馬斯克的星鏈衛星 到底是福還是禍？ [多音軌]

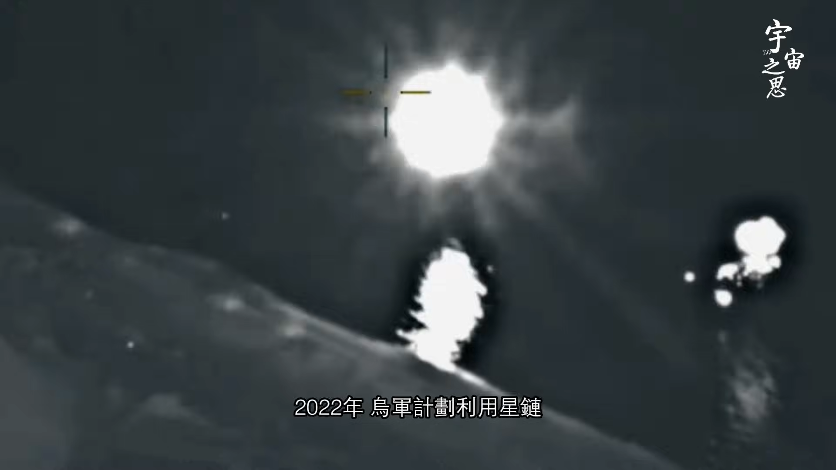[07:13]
最典型的案例是2022年,
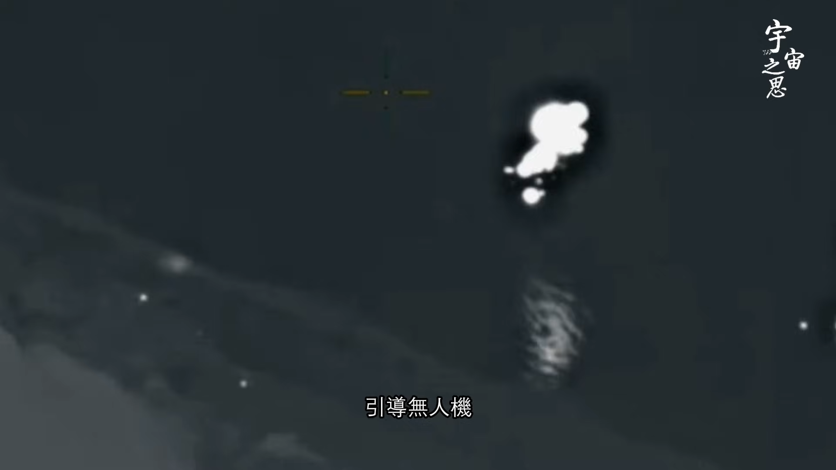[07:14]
乌军计划利用星链引导无人机攻击克里米亚附近的俄军舰队时,
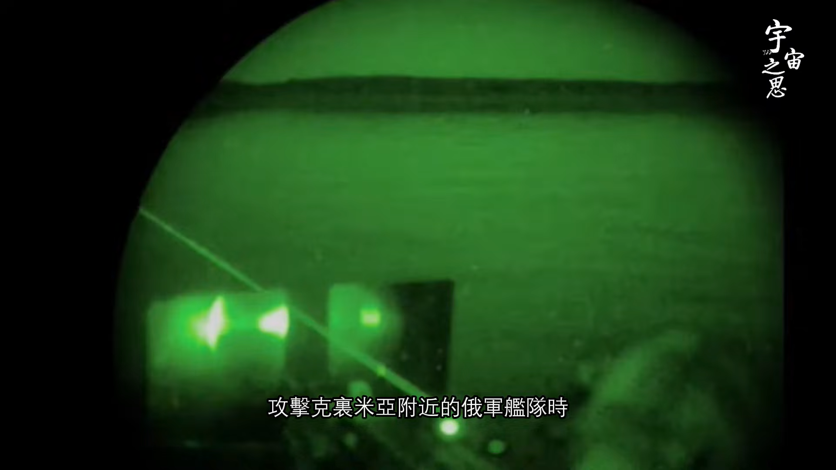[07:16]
马斯克直接下令切断该区域星链服务,导致乌军反攻行动失败。